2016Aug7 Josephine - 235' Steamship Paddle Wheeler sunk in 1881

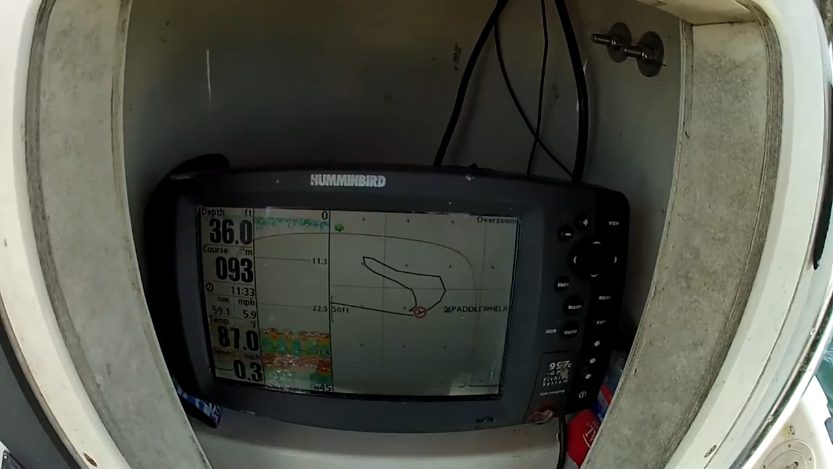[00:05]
On screen: depth 36.0 ft
11:47. It's about noon. And we're going to take a quick look here at the Paddlewheeler.
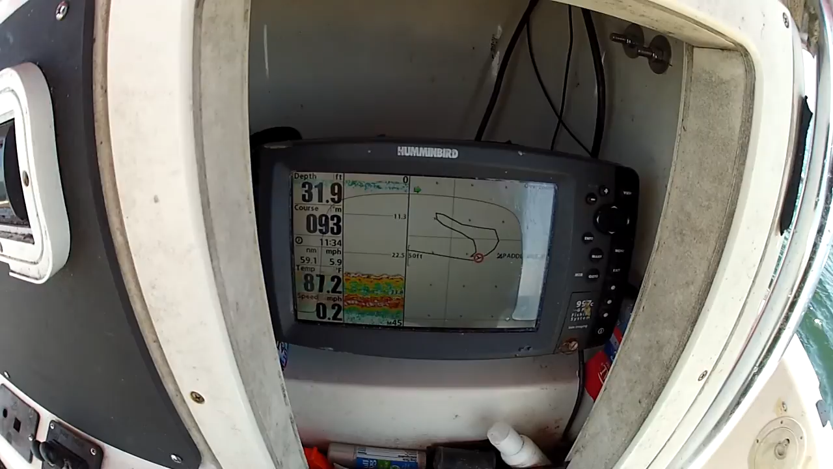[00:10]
On screen: depth 31.9 ft, speed 0.2 mph
Hadn't dove it in years. Looks like it got uncovered a little bit.
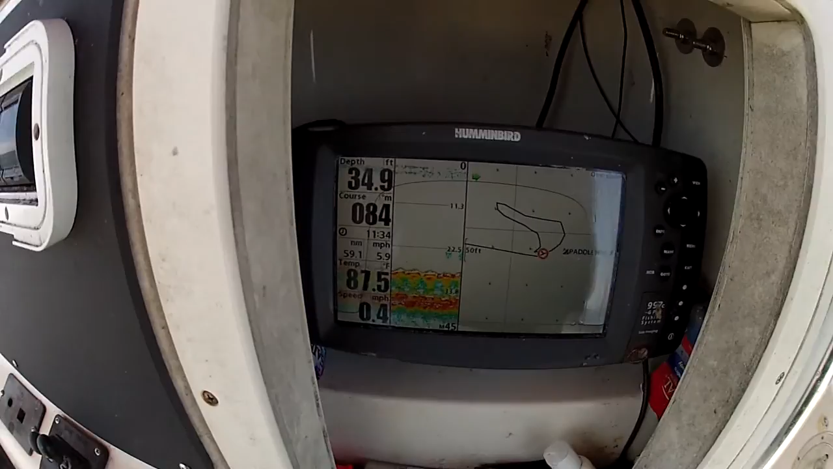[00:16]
On screen: depth 34.9 ft, water 87.5°F, speed 0.4 mph
I see some. The relief there is about, looks like, 8 feet maybe.
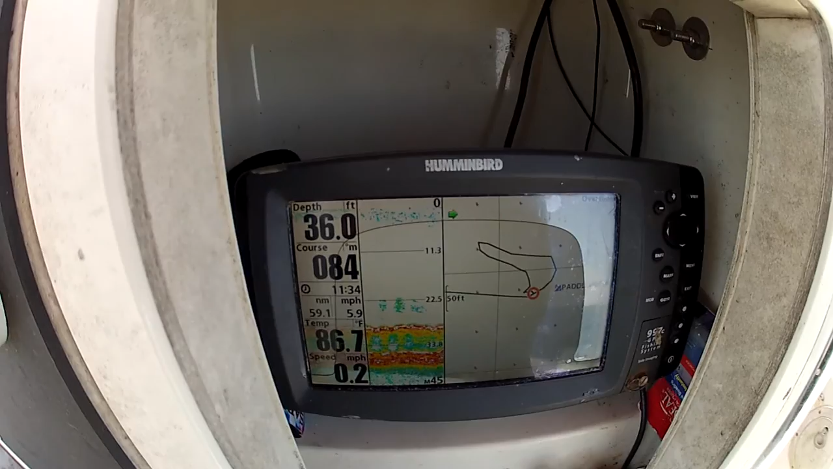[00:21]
On screen: depth 36.0 ft, water 86.7°F, speed 0.2 mph
Top of it there is 28 feet.
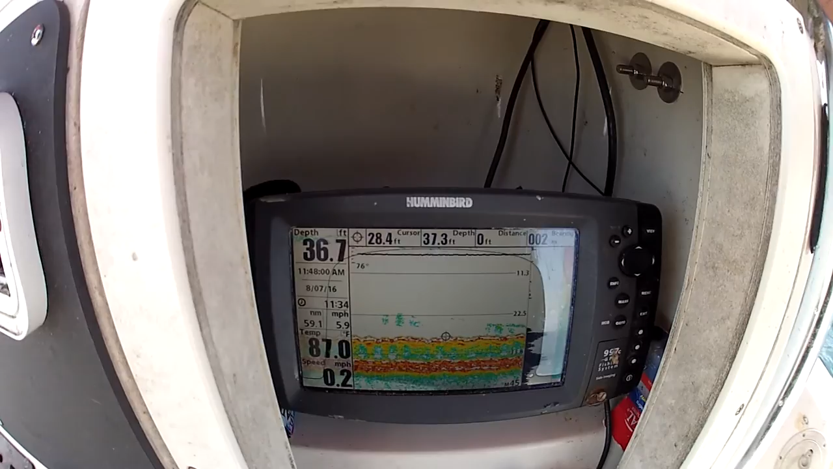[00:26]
On screen: depth 36.7 ft, speed 0.2 mph
And the bottom,
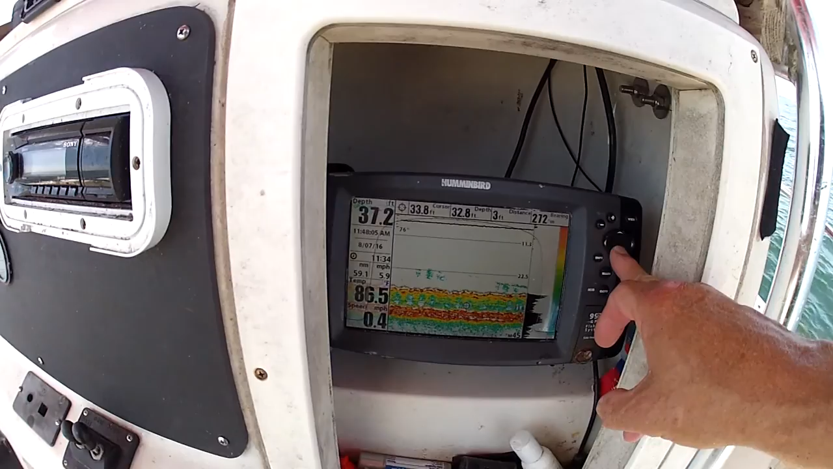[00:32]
On screen: depth 37.2 ft, speed 0.4 mph
about 35 and a half, 28 to 36 basically. Yeah, about 8 feet.
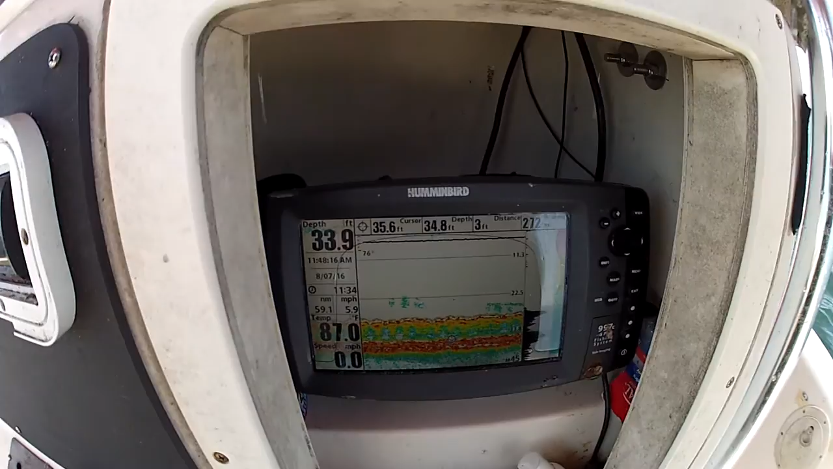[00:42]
On screen: depth 33.9 ft, water 87.0°F, speed 0.0 mph
This is the oldest wreck I know of on the Gulf Coast here.